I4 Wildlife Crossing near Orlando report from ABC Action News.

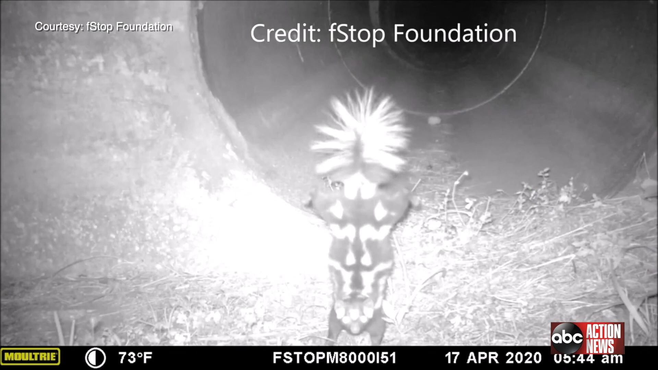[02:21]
Biologists working with F-dot and the F-STOP Foundation captured this now famous dancing skunk.
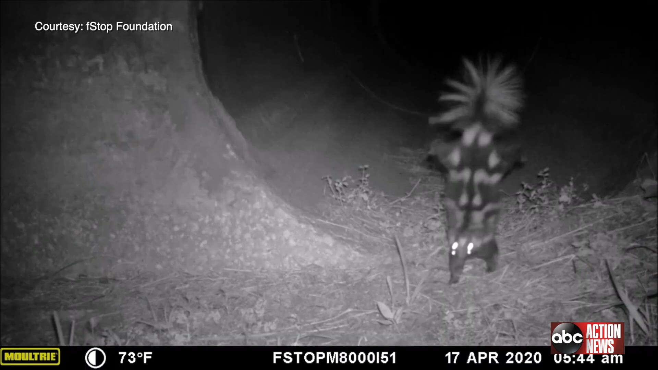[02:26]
The power that that has in places like Tallahassee or, you know,